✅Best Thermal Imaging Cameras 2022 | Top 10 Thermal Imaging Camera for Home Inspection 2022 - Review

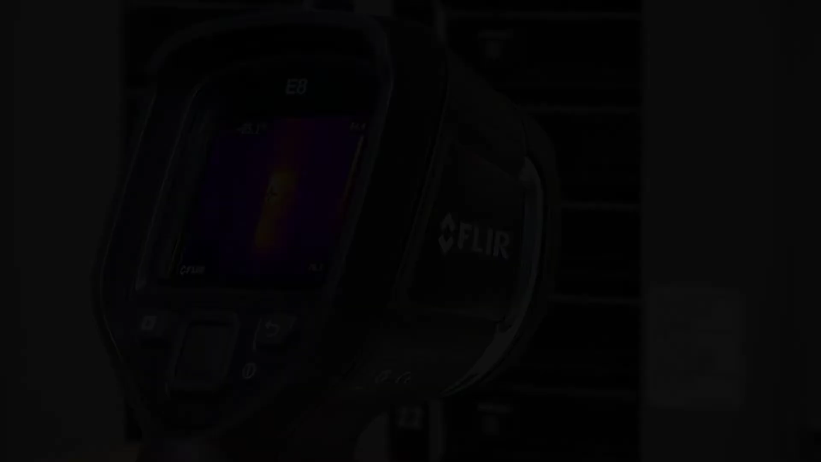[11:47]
that's not to say it isn't worth the money it is to say how remarkably well-equipped even some of the cheapest thermal imaging cameras are